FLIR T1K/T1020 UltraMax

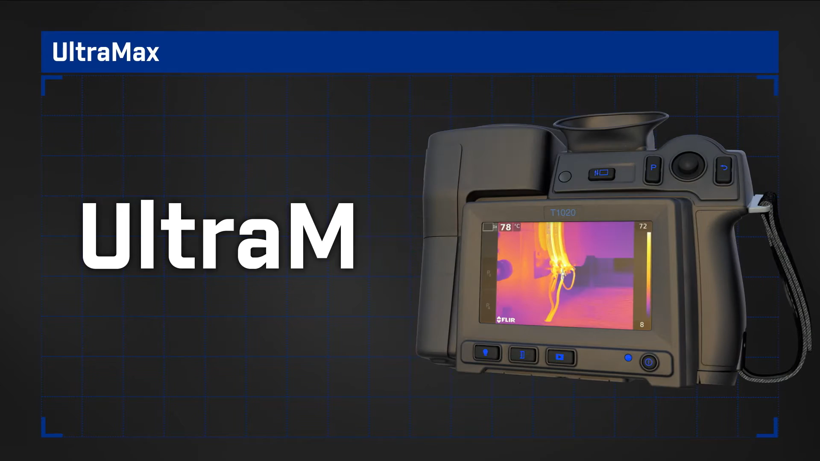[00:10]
Ultramax, super-resolution technology that can quadruple your camera's pixel count,
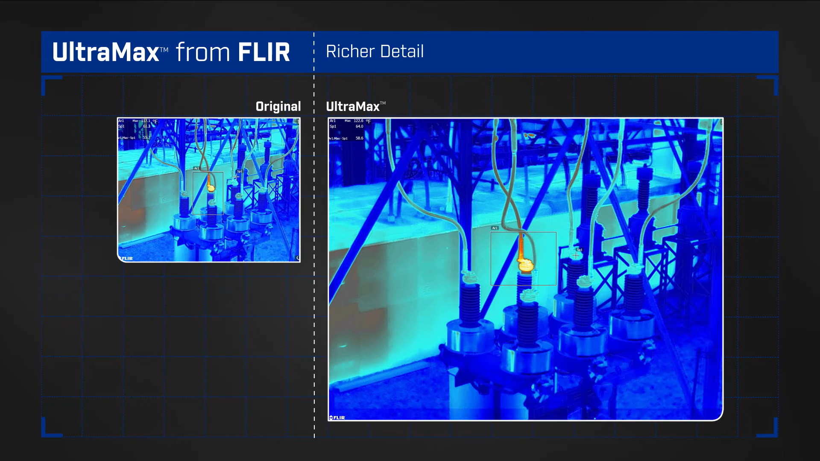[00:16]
producing richly detailed thermal images and FLIR's most accurate temperature measurements.
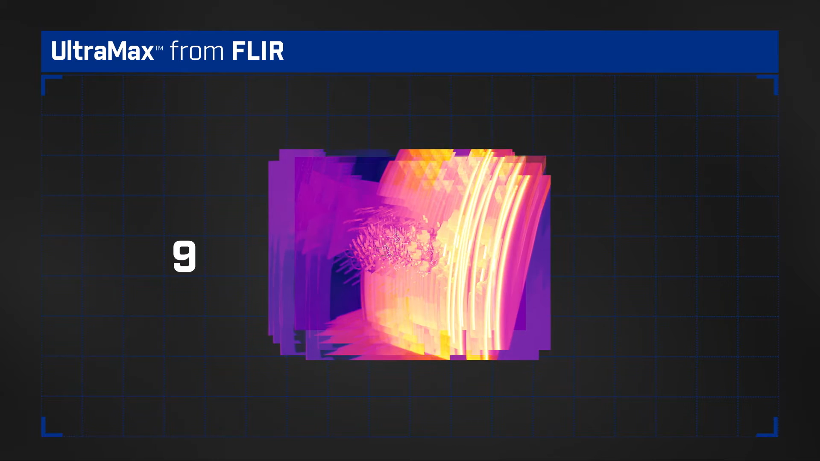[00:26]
each slightly offset by minute natural hand movements.
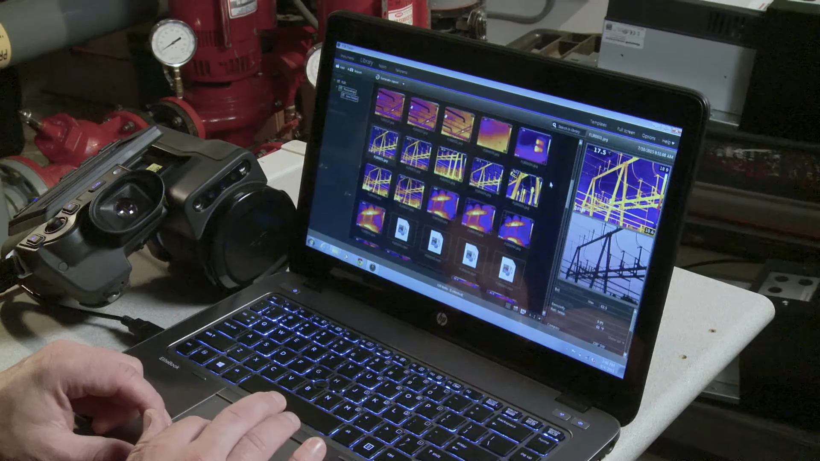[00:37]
When you're ready to analyze images and create reports, the Ultramax algorithm takes over,
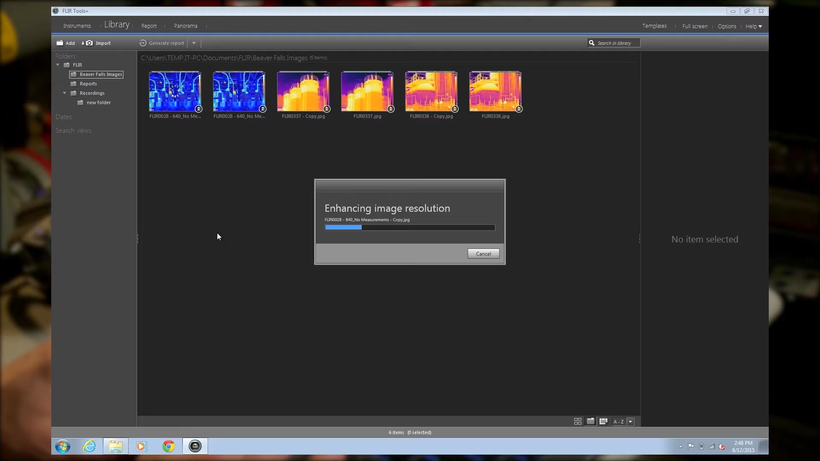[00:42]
extracting the additional pixels to digitally build a bigger, cleaner, more defined picture.
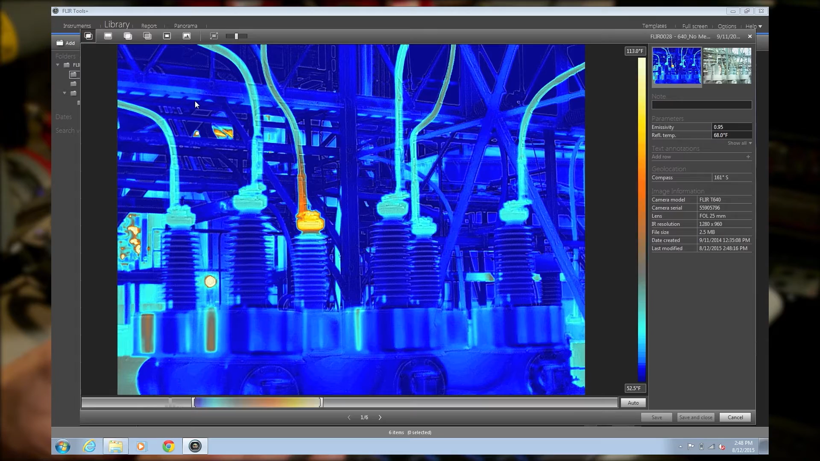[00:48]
On screen: scale bottom 52.5°F
This isn't about averaging or interpolating.
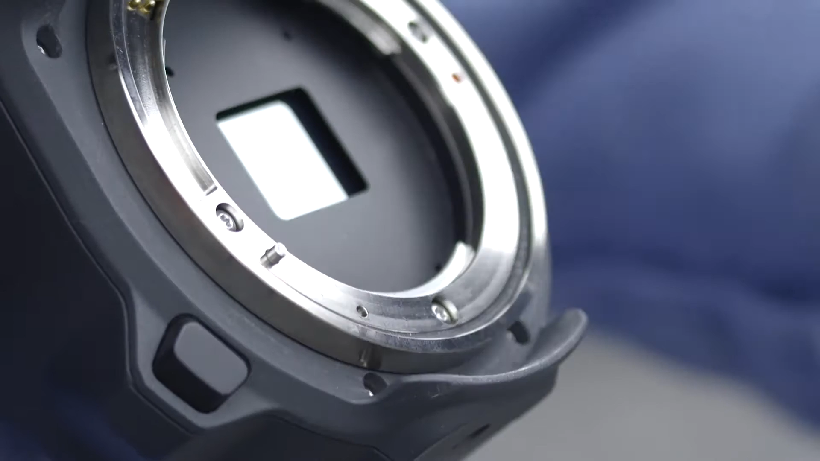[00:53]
It's about filling in the inactive gaps inherent in a standard thermal image.
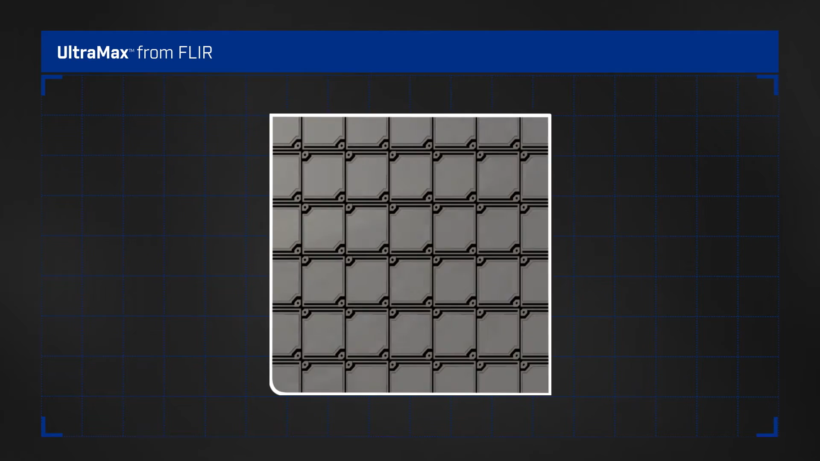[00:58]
More pixel coverage with Ultramax means denser temperature measurements,
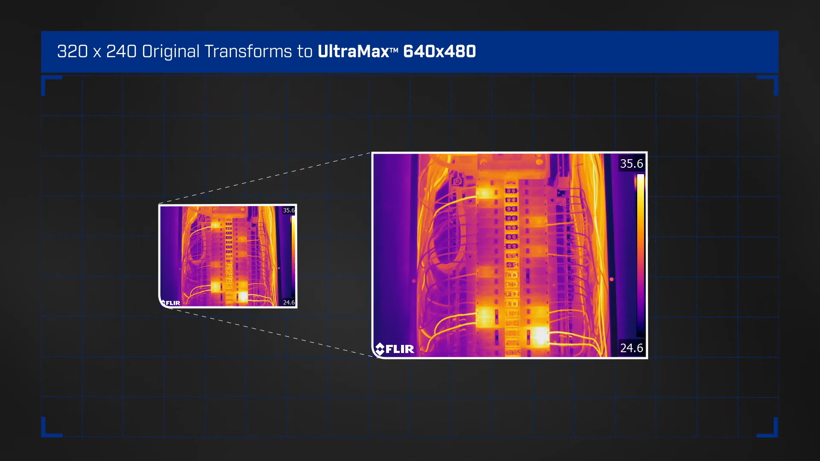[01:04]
which translates into greater thermal accuracy on small or distant targets, even from up to 70% further away.